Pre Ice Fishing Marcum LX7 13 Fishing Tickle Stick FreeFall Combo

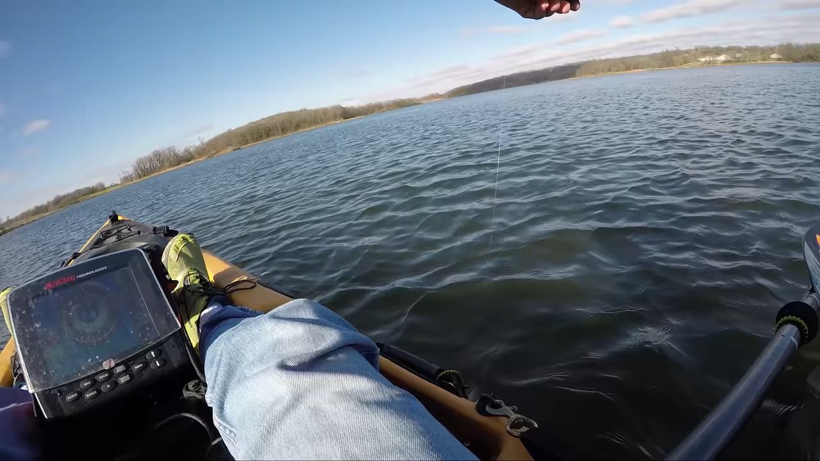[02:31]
There we go. Oh, that's what they do. They get caught up in the transducer.
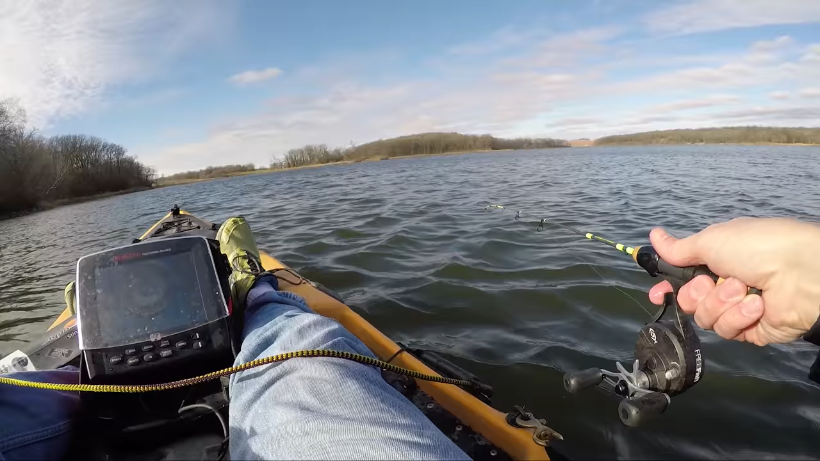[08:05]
I'll give you one guess what I'm using at the beginning of ice fishing season. There we go. The school's back in. It might be a better one.
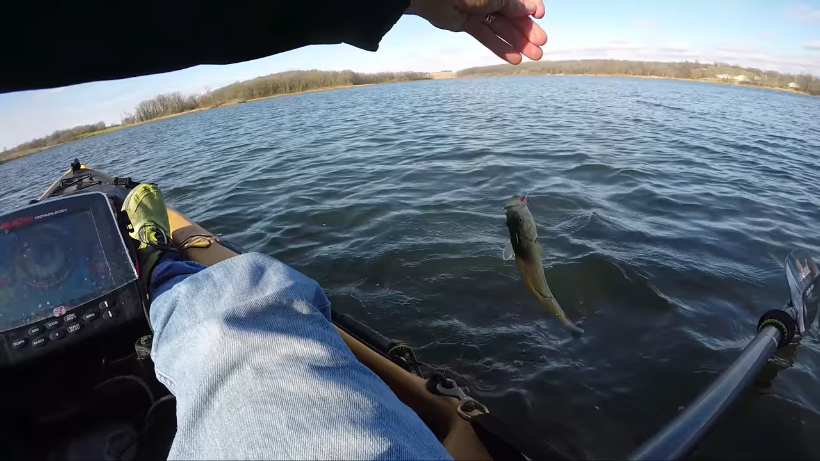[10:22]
Another little bass. Look at that little largy. This is so much fun. Oh yeah, coming up off the bottom. Watch that rod. Oh man, this is awesome. This is a better one. What is it?
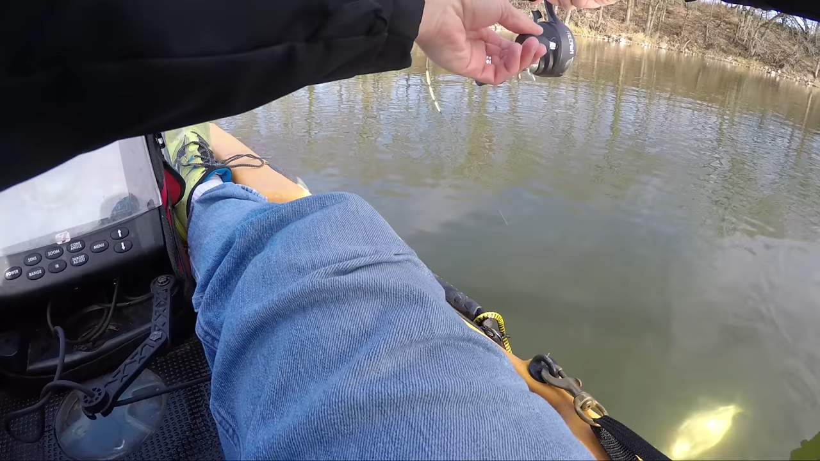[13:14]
Yeah, nice crappie. I can't find it flip out here.